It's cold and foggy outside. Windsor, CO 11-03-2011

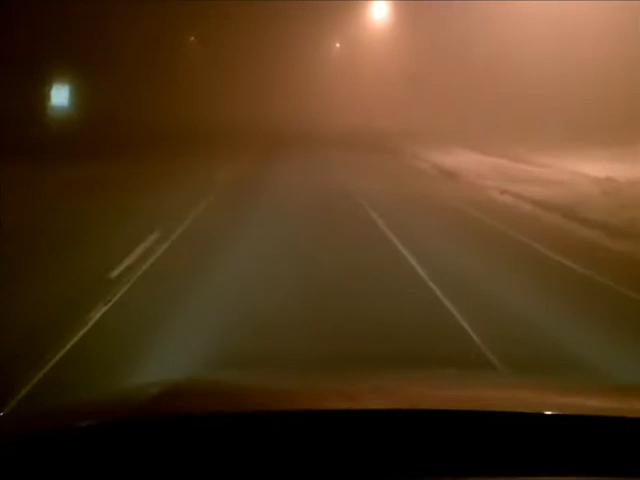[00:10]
I'm not even two blocks away from a stoplight, but I don't know about you, I sure don't see one. Could make for an ugly commute if this sticks around all morning. Oh, there's the stoplight. I can see it by the time I get to the turn lane. Wow, that's a lot of fog.